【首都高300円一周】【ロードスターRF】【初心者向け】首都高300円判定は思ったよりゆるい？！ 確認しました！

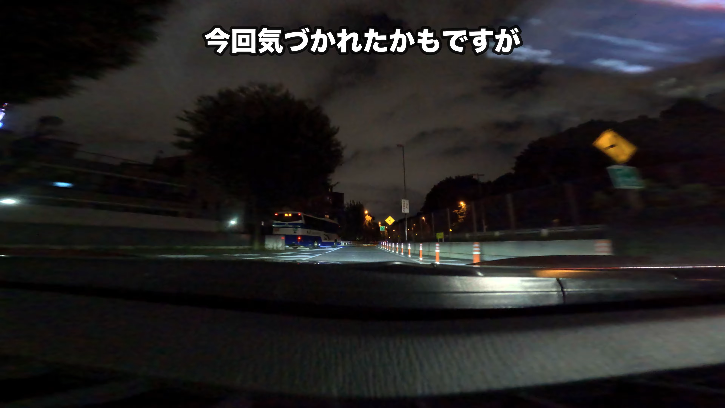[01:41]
窓から夜景が楽しめるかと思いましたがガラスが?店内を反射するだけでそこは期待外れでしたうちの子の記念撮影して出発です今回気づかれたかもですがカメラ位置が違います